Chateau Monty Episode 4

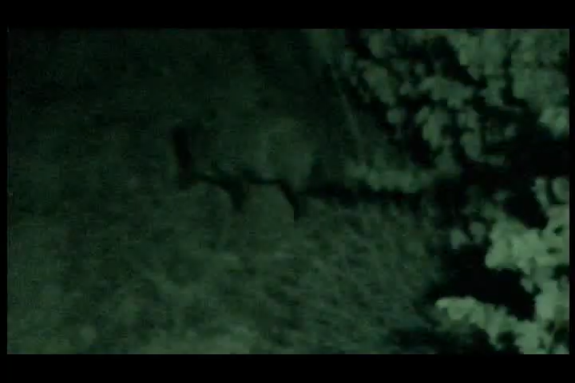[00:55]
Well, that's every wine grower's worst nightmare.
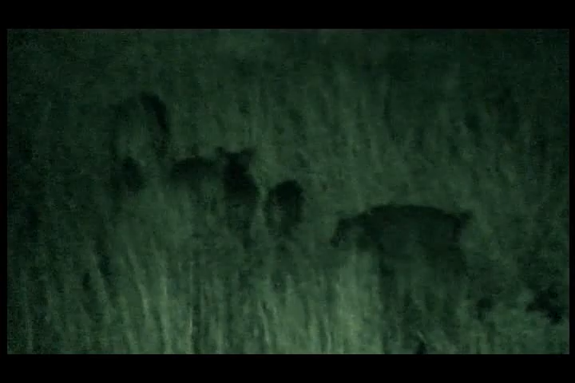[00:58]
You know, wild boar coming in now would be an absolute disaster.
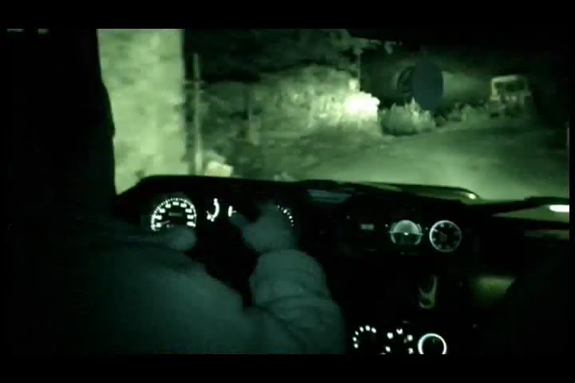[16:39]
That night, Monty catches the culprit, red-handed.
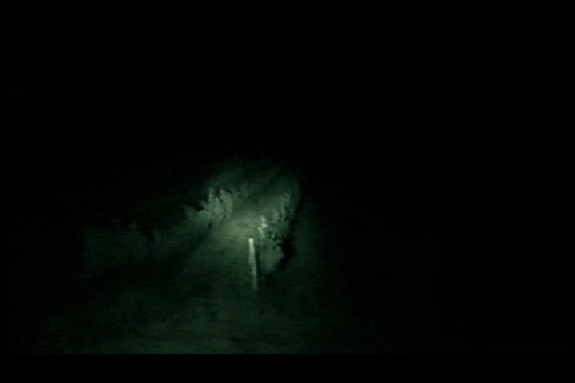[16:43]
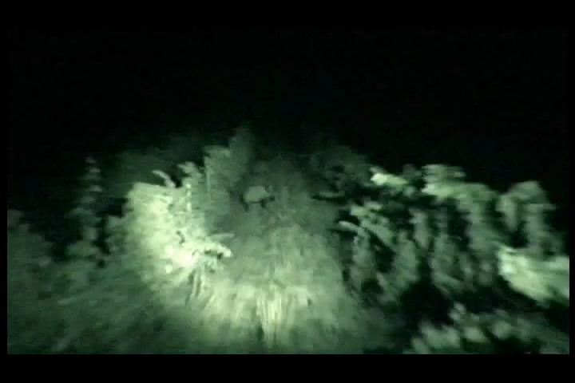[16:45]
Well, that's every wine grower's worst nightmare.
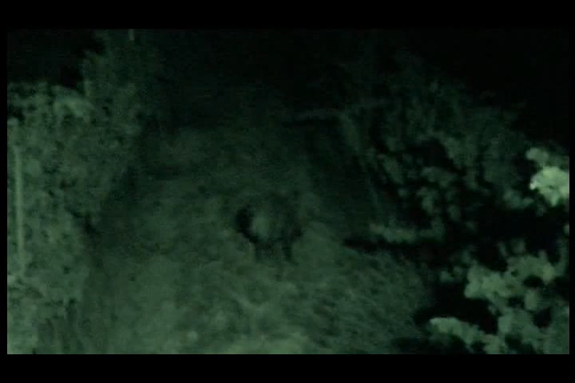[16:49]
They killed 2,000 boar in this area last year, and it's still a big problem.
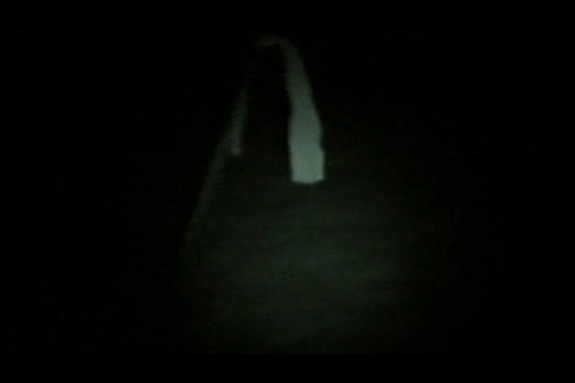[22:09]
They quickly discover the defences have been breached. You can see there are more tracks here. You see how the earth has all been disturbed? Well, that's you can see they've been in here, look. No, Ray, how on earth?
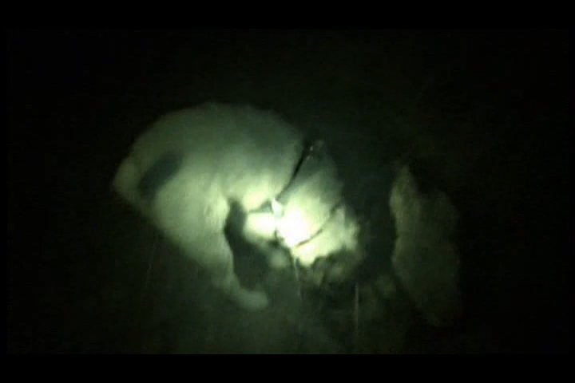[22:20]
The little blighters have tunnelled in under the electric wire. Big hole, big hole, big hole, big hole.
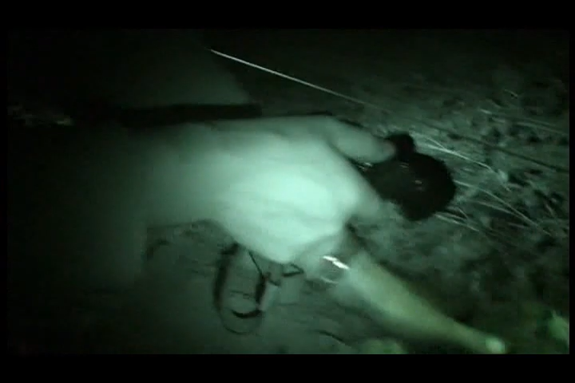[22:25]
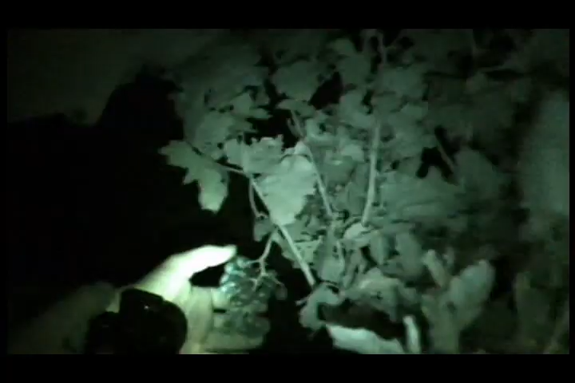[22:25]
Just hoover off the grapes, okay? They just suck them off.
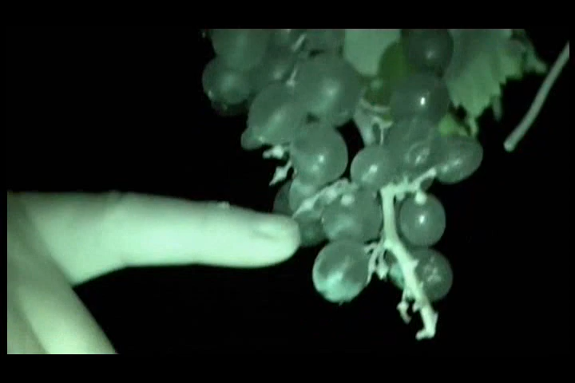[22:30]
The little b****ers, they wait just until you're about to pick them because they're nice and sweet. And the little b****ers come in overnight and they eat them all.
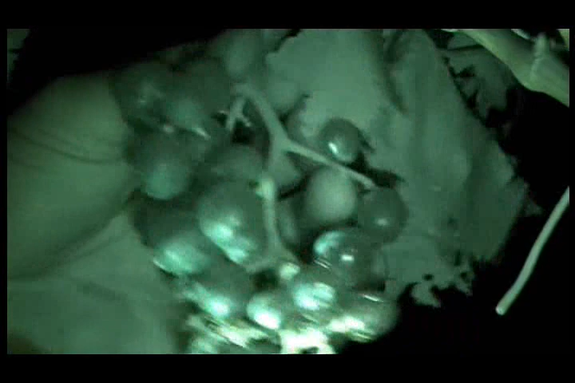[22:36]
His experiment is a miserable failure. The wild boar have outwitted our man, Monty.